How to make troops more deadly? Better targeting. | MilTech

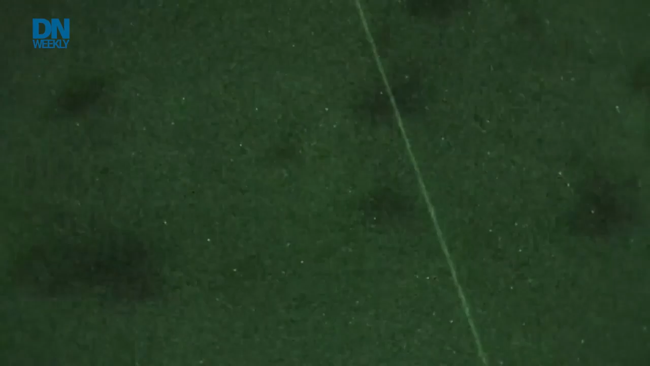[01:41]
which basically means illuminating the surface with a laser,
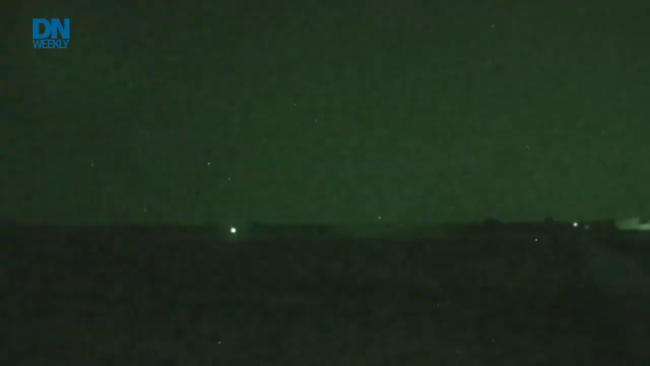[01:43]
high definition infrared sensors with accuracy and grid capability over extended ranges,
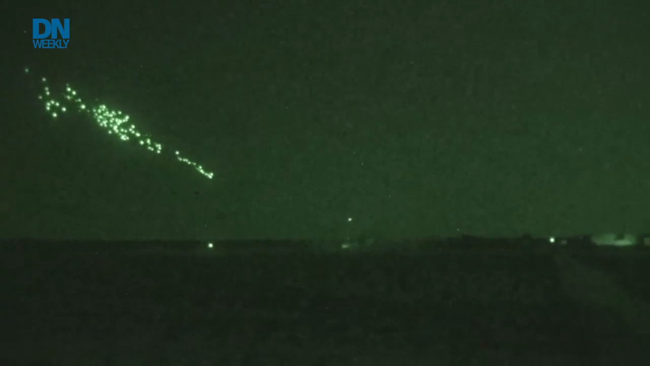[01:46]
and high definition color display with day and night celestial compass.